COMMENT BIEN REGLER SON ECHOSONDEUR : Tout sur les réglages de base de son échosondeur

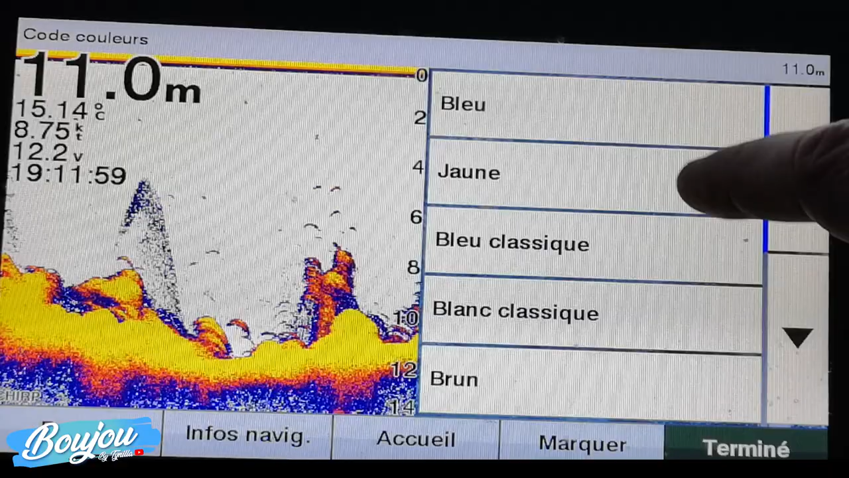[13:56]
On screen: depth 11.0 m, water 15.14°C, speed 8.75 kn
sondeur vous avez des codes couleurs différents alors là on est un petit peu tous nos éléments
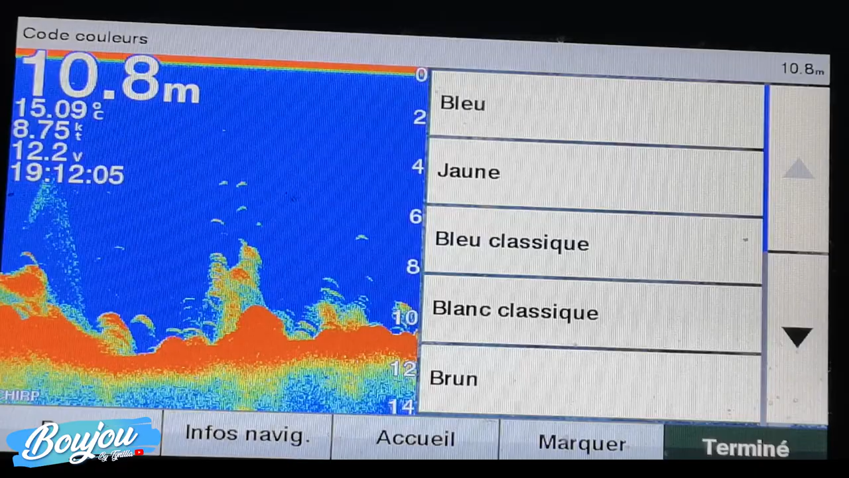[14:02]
On screen: depth 10.8 m, water 15.09°C, speed 8.75 kn
favoris ça dépend aussi de la lumière et de la lumière extérieure vous pouvez avoir des choses plus ou moins contrastées quand il ya du soleil quand il peut pas beaucoup de soleil vous voyez vous avez un paquet
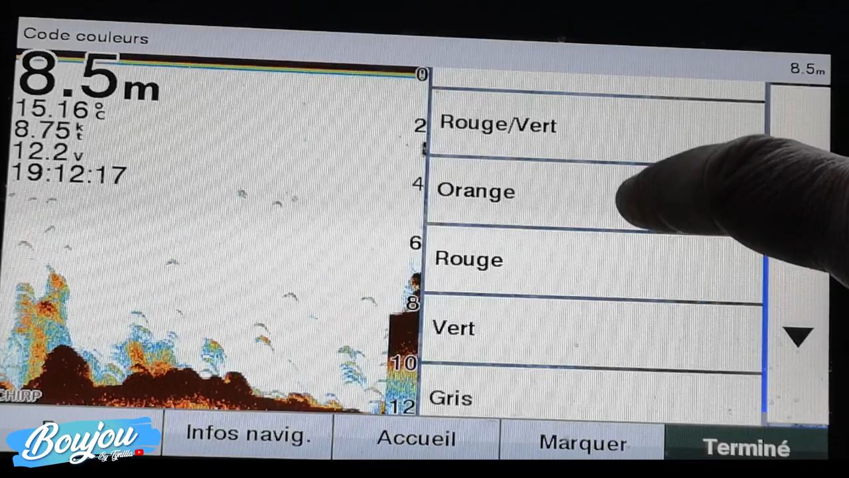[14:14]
On screen: depth 8.5 m, water 15.16°C, speed 8.75 kn
de couleurs différentes voilà donc à chacun un petit peu
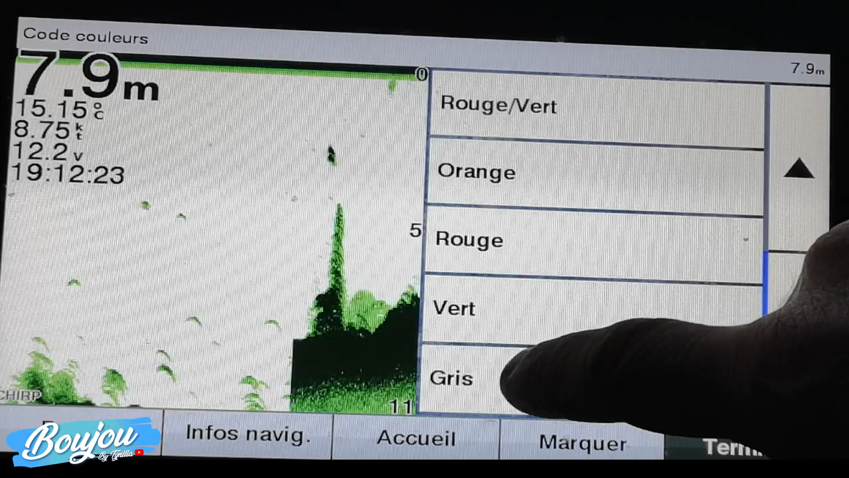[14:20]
On screen: depth 7.9 m
de voir ce qu'il préfère moi j'aime
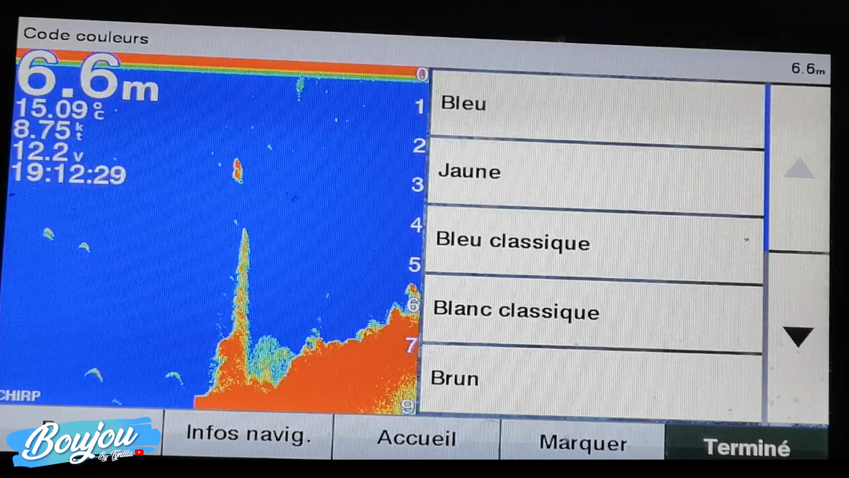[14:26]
On screen: depth 6.6 m
bien deux choses les couleurs contrastées comme celle ci je vais revenir là vous voyez là on voit
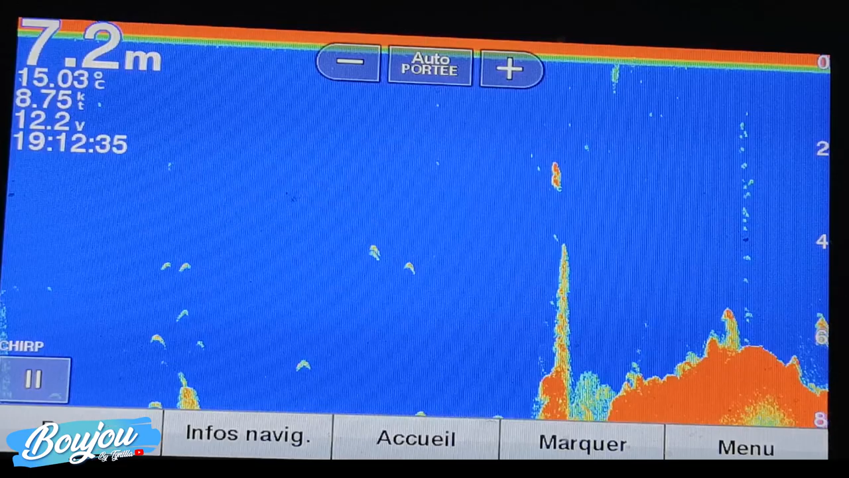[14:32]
On screen: depth 7.2 m, water 15.03°C, speed 8.75 kn
bien les contrastes on voit bien les détections de poissons donc voilà c'est un couleur une couleur assez sympa et voyez que là on est sur une rouge la couleur dominante donc plus le plus ici
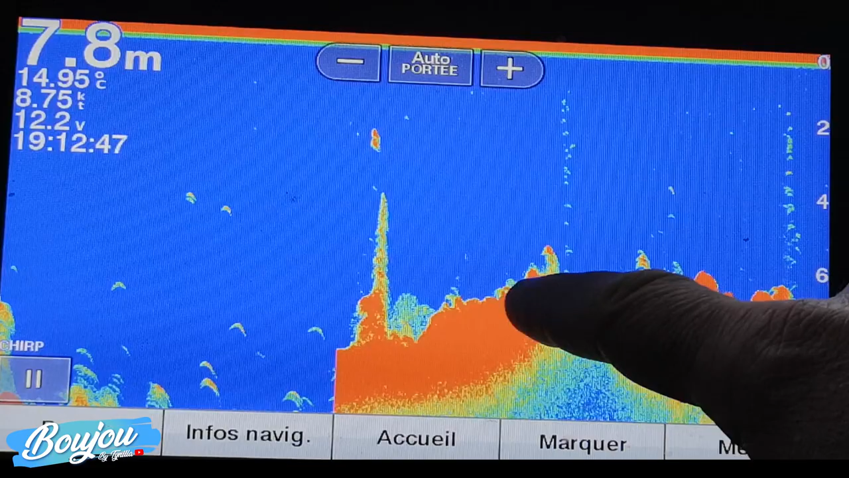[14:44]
On screen: depth 7.8 m, water 14.95°C, speed 8.75 kn
voilà la zone rouge va être marquée plus vous êtes sur un sol dur et plus vous avez du contraste rouge dans la détection plus vous avez affaire à un gros poisson donc ici on va dire que là par exemple il ya un gros poisson là il ya un gros poisson et là il ya plutôt une série de petits poissons et là on retrouve aussi un gros poisson
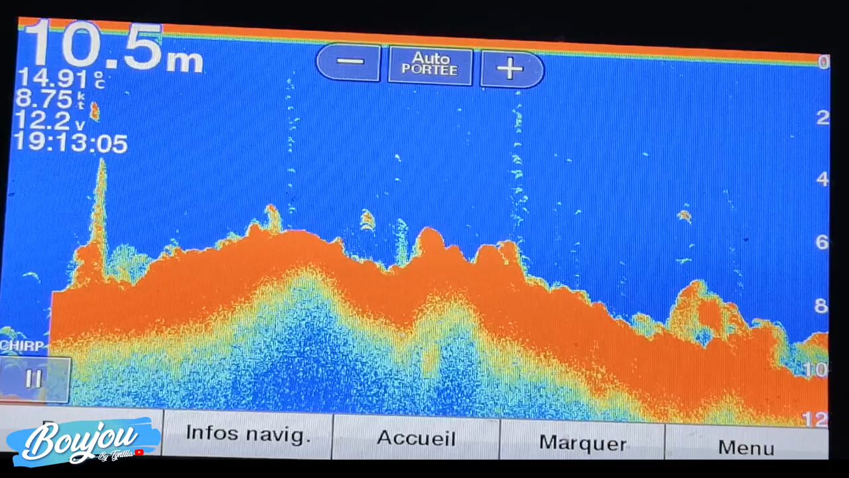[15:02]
On screen: depth 10.5 m, water 14.91°C, speed 8.75 kn
voilà donc ça c'est un petit peu le le choix de le choix de chacun
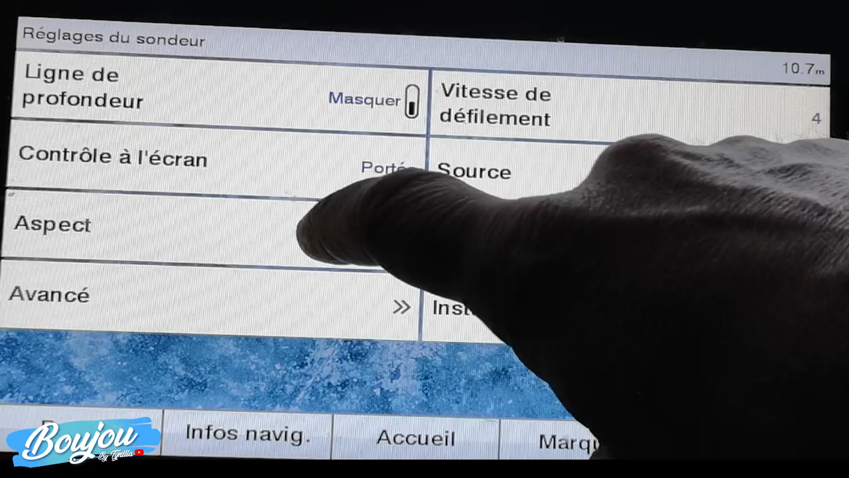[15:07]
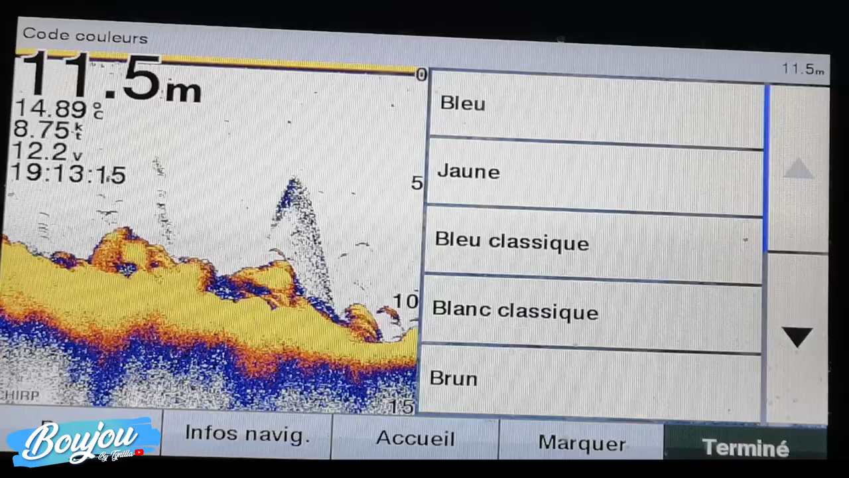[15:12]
On screen: depth 11.5 m, water 14.89°C, speed 8.75 kn
souvent je suis sur lui celui ci j'aime bien voilà ce couleur jaune jaune dominant mais vous voyez que la sensibilité dont on parlait juste avant et les contrastes vont être différents d'une couleur d'une couleur à l'autre donc choisissez en premier votre jeu de couleurs et ensuite allez affiner pour voir un petit peu ce que vous pouvez faire avec ces avec ces couleurs voilà moi je dis
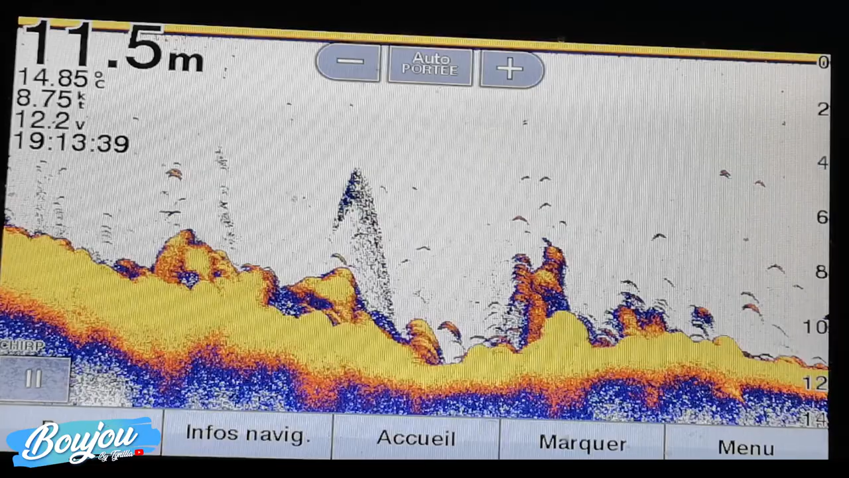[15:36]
On screen: depth 11.5 m, water 14.85°C, speed 8.75 kn
que c'est sympa donc là j'ai ma couleur jaune en haut vous voyez le trait jaune qui apparaît ça veut dire qu'en fait c'est le jaune qui détermine la dureté du sol là encore donc voilà ici je suis sur un sol de roche ça se voit bien on voit des têtes de roche très très classique qui qui remonte un petit peu partout j'ai un jaune très très prononcé
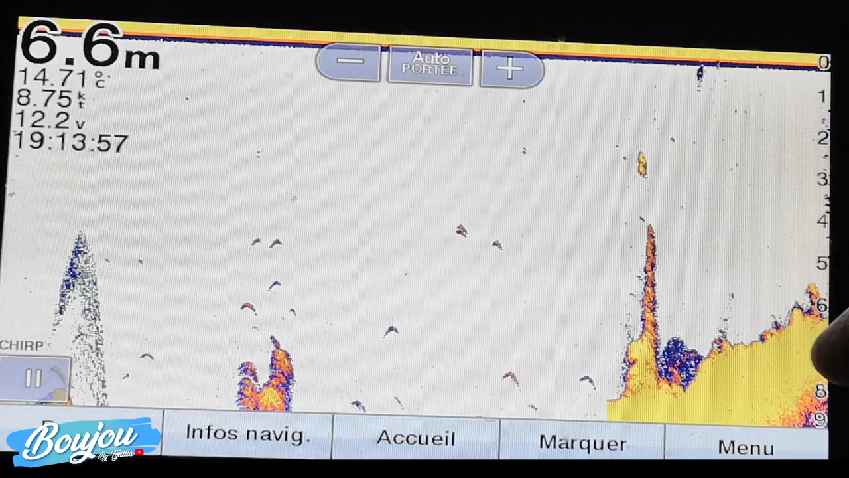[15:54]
On screen: depth 6.6 m, water 14.71°C, speed 8.75 kn
très épais en bas donc qui permet de se dire et de bien voir qu'on a qu'on
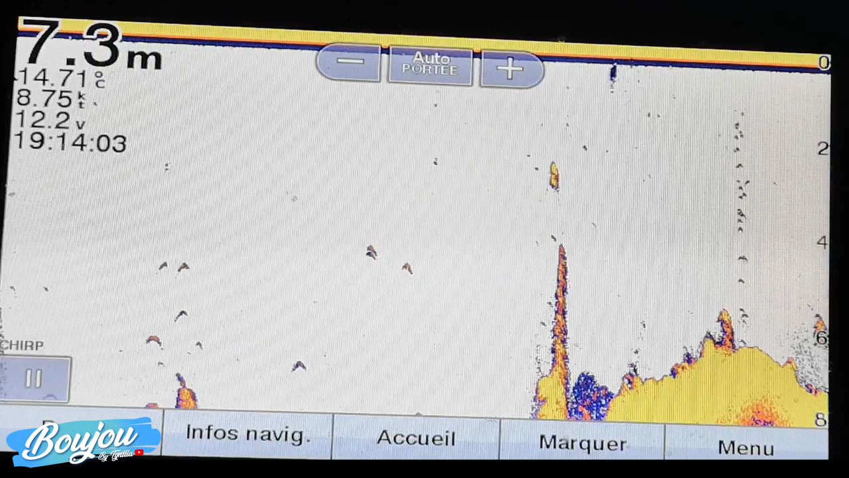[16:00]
On screen: depth 7.3 m, water 14.71°C, speed 8.75 kn
a donc un fond très profond et puis du jaune dans les détections ici donc veut dire du gros poisson
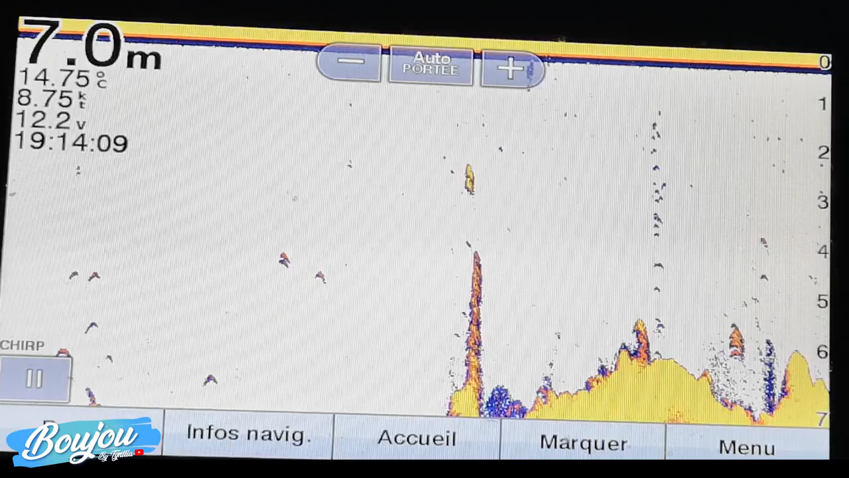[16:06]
On screen: depth 7.0 m, water 14.75°C, speed 8.75 kn
allez un petit plus et pour terminer c'est l'utilisation du zoom le zoom est très